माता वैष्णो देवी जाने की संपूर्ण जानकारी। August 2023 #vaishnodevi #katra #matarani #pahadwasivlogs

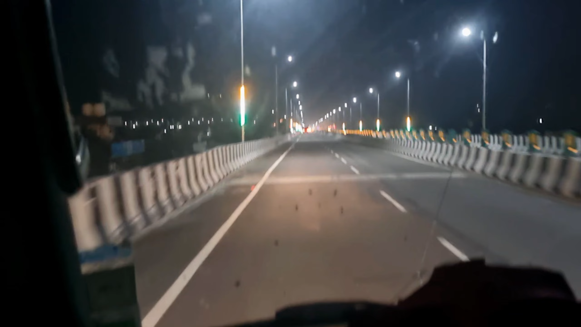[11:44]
सांबा पहुँचे हैं, और यहाँ से जम्मू बज रहा है 39 किलोमीटर। बहुत लेट हो चुका है, तो आज का स्टे जो रहेगा वो जम्मू में ही रहेगा। बीच में रोड बहुत डाइवर्ट कर रखी थी, लगभग 30-40 किलोमीटर एक्स्ट्रा घुमा दिया हमें, इस वजह से थोड़ा लेट हो गया। एक और टोल।
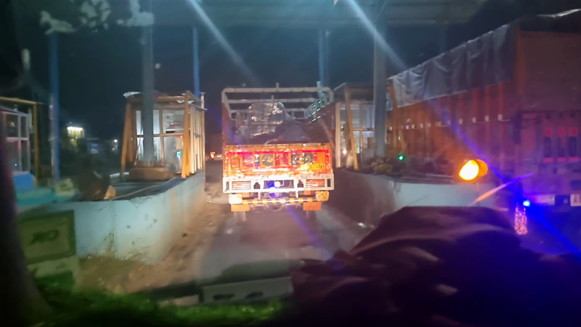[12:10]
ओ भाई देखते हैं, अभी तक तो रोड की हालत बहुत ही ज़्यादा ख़राब थी। चलो कड़िया कितना दिखाया पता नहीं,
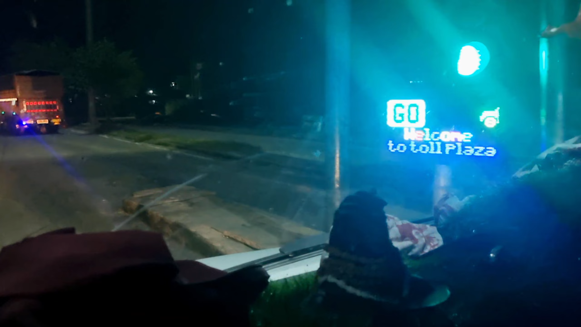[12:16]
10:54 हो गया, 11 बज गया और अभी हम जम्मू पहुँचे हैं।
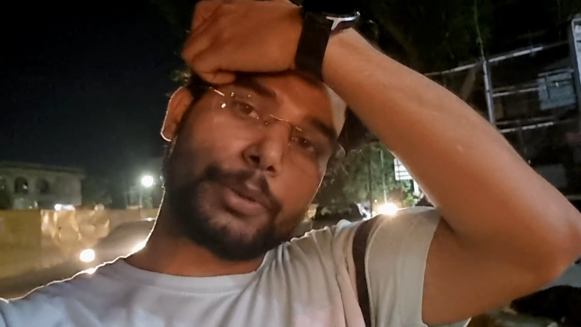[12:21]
यहाँ से कटरा लगभग 52 किलोमीटर दूर है, तो अभी तो फ़िलहाल खाना वाना खा रहे हैं और फिर यहाँ से डिसाइड करेंगे कि क्या करना है, यहीं रुकना है या फिर कटरा आगे निकलेंगे।
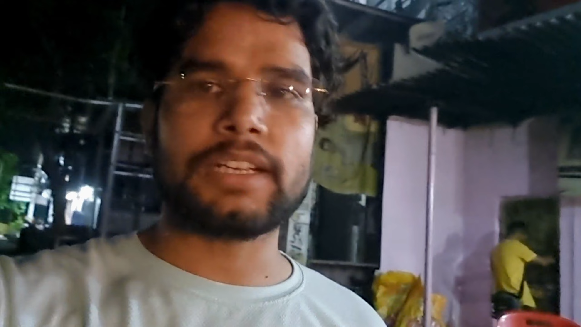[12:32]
पहले खाना वाना निपटाते हैं फिर देखते हैं क्या होता है।
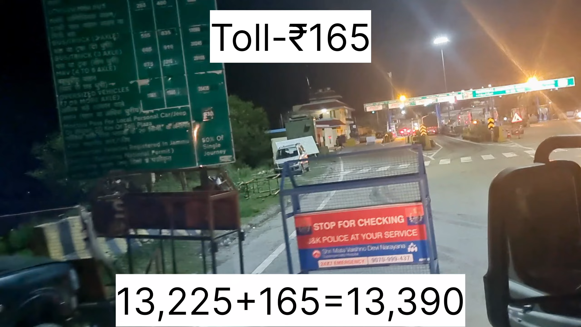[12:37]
सिंगल जर्नी 165 रुपीज़ का टोल है।
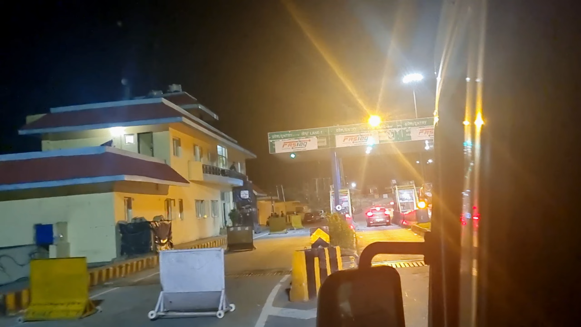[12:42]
नेशनल हाईवे अथॉरिटी ऑफ इंडिया ने बहुत ही प्यारा
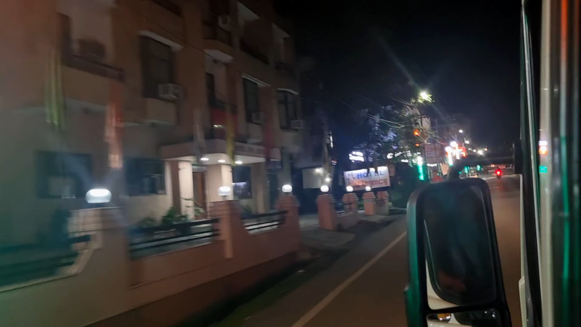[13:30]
1:45 हो चुका है और अभी भी देखो चहल पहल देख ही सकते हैं आप।
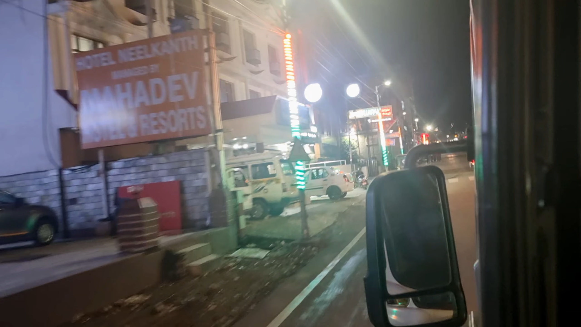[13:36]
ये ऊपर भवन जाने का रास्ता, आप यहाँ से कल सुबह हमारी जर्नी स्टार्ट होगी।